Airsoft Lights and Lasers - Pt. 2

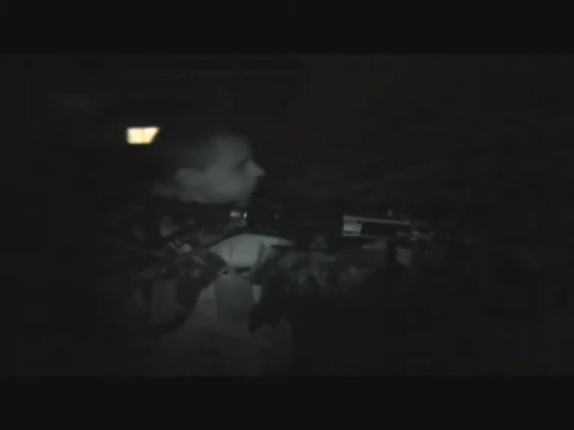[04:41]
Although it is a lot clearer when you bring your eye down to the rifle.
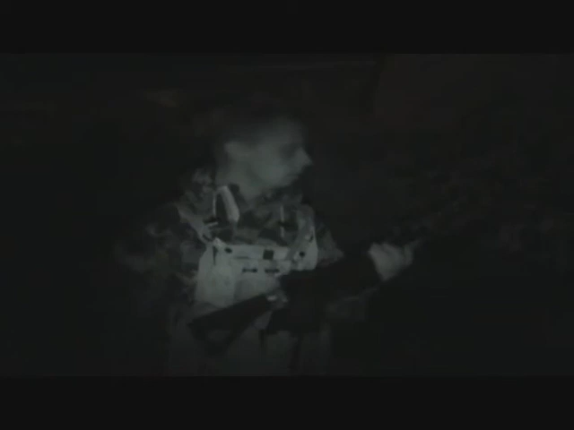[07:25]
I've mounted my press button here, so it's got constant on.